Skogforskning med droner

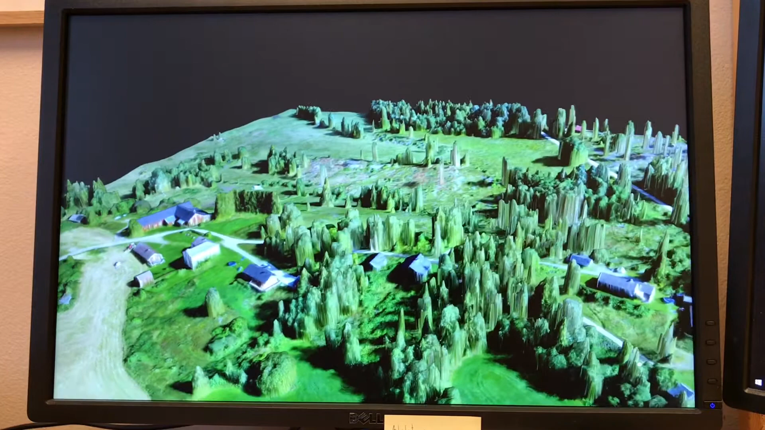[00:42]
What we use then this three-dimensional information for is to then